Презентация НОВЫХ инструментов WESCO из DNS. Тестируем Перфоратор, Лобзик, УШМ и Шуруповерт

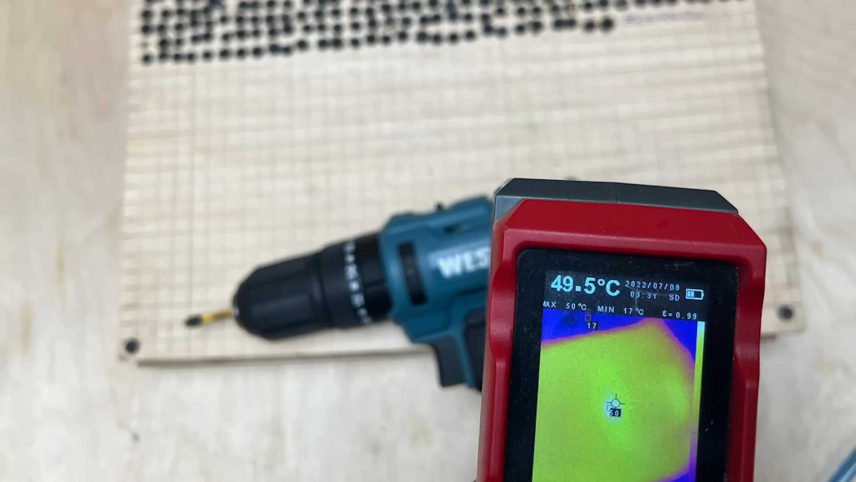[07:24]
On screen: spot 49.5°C, max 50°C, min 17°C
шуруповерт до 49 градусов аккумуляторная батарея до 33 итоговая таблица по саморезам сейчас перед вашими глазами здесь находится все
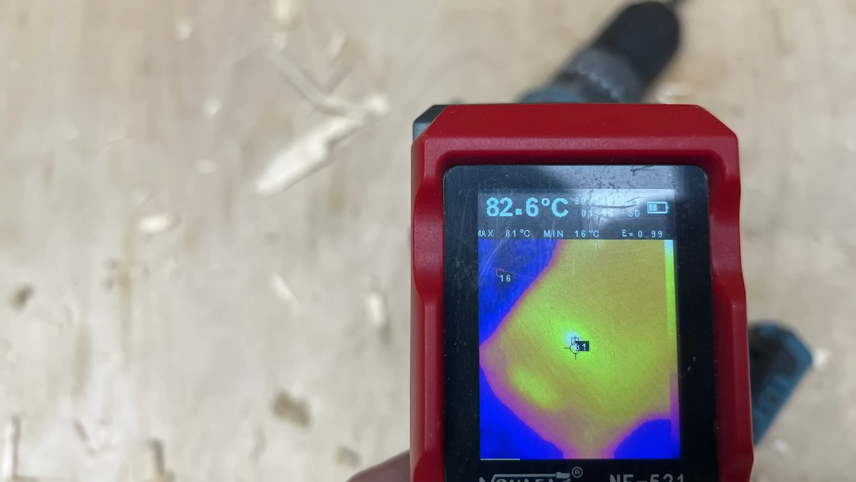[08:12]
On screen: spot 82.6°C, max 81°C, min 16°C
намного больше аж до 82 градусов аккумуляторная батарея нагрелась до 60 итоговая таблица по перьевым сверлом
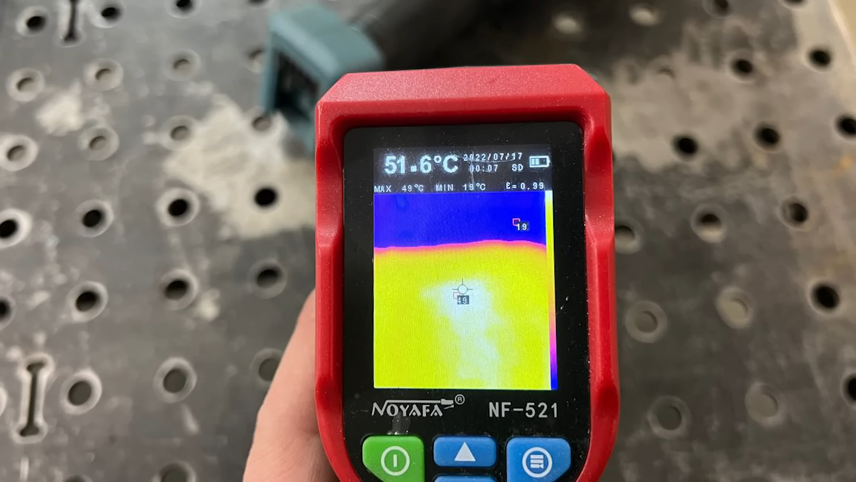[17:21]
On screen: spot 51.6°C, max 49°C
Аккумуляторная батарея до 51. Итоговая таблица по пилению сейчас перед вашими глазами. Здесь находятся все 20 болгарок, которые на данный момент протестированы.